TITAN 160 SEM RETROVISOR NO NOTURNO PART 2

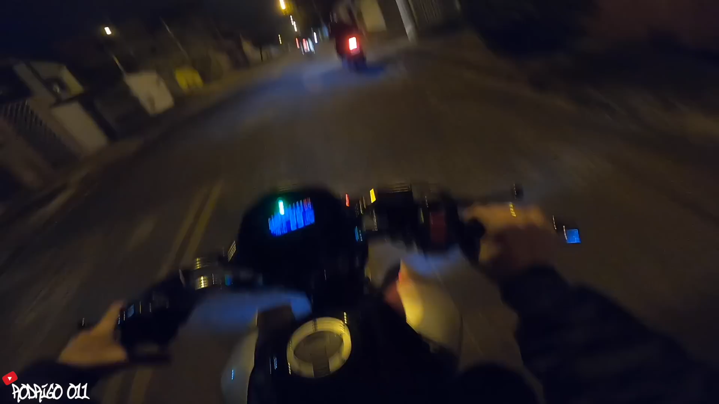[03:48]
Parada de novo. Ó, deu uma falhadinha, né, pai? Tá ligado. Tá vendo? Rouba a brisa, pai. É demais, mano.
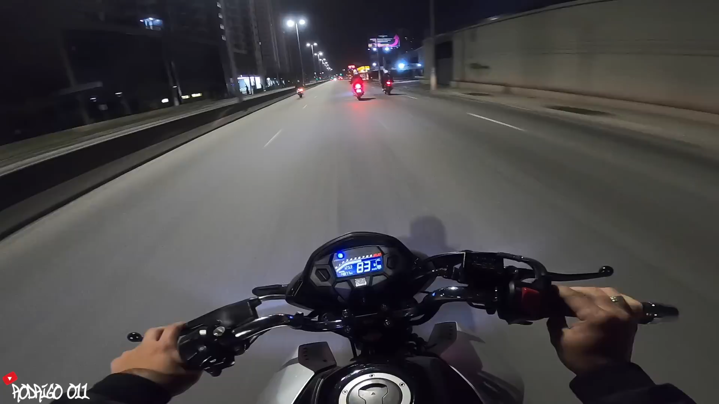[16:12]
Ixi! AVT, pai. Já veio como? Duas? Vamos de baixo, bebê.